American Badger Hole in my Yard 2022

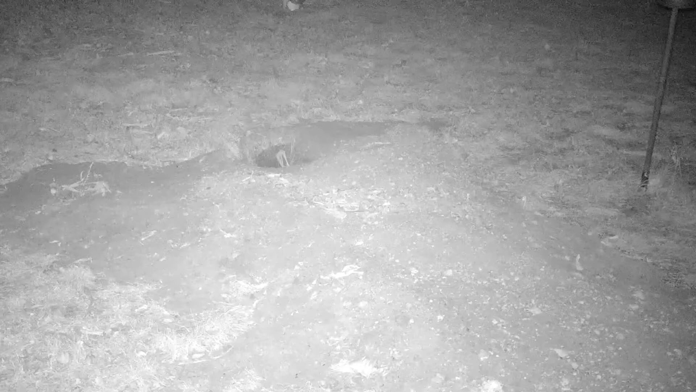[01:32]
The nighttime footage is in black and white as the camera uses infrared light when recording.
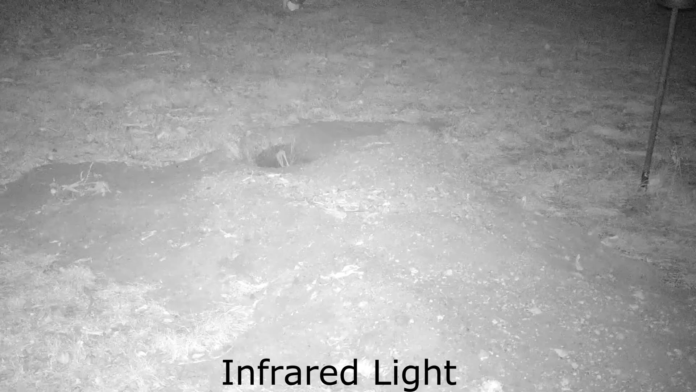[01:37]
White-tailed deer come through my yard nightly. This one decided to show off in front of the camera.
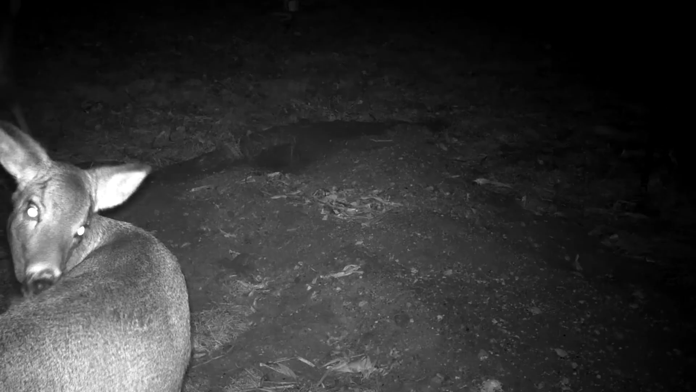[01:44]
This may be the same deer as she's licking her back. Maybe she has an itch. Yet another deer shows up. This looks like a fawn that was born this year.
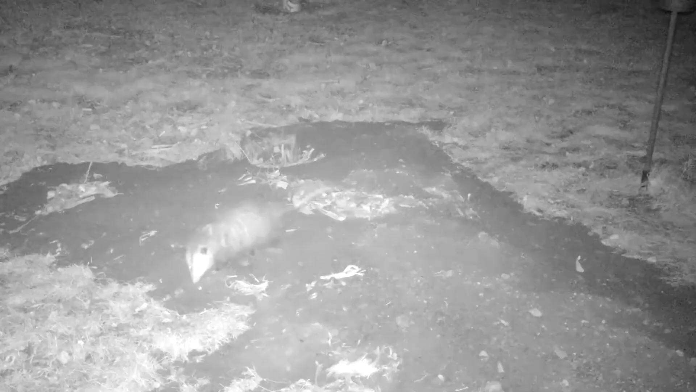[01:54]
Virginia opossums, or possums as they are often called, are quite common in my yard. Some people think they are giant rats, but they are North America's only marsupial. This possum looks like it wants to go in the hole. Don't do it! There's a badger in there! Eastern cottontail rabbits are also frequent visitors to my yard and are attracted to bird seed. There was even a feral black cat that made an appearance. The cat also wants to go in the hole.
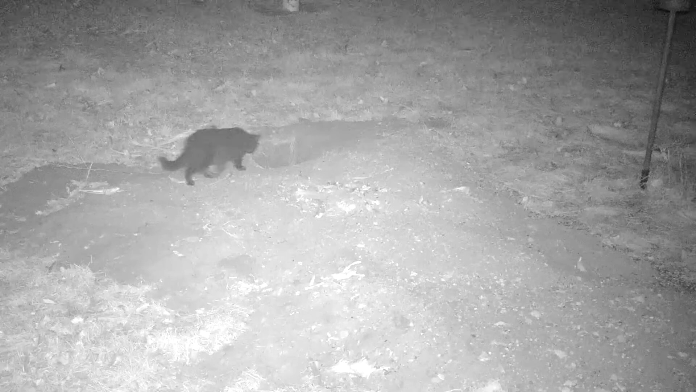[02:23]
Lucky for the cat, the badger is probably in a state of torpor.